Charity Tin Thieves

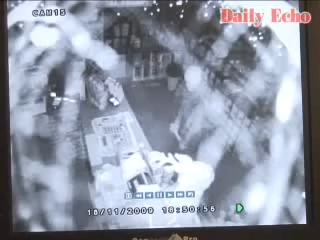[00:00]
Police are looking for thieves who emptied the contents of four charity tins during a raid on a Hampshire garden centre. The trio were caught on CCTV during their half-an-hour thieving spree. Together they helped themselves to money donated to Macmillan Cancer Support, Great Ormond Street Hospital and the Royal Society for the Protection of Birds. They also emptied £60 from the coffee shop till, helped themselves to chocolates on display, stole a Hewlett Packard colour printer and pulled open drawers during the break-in.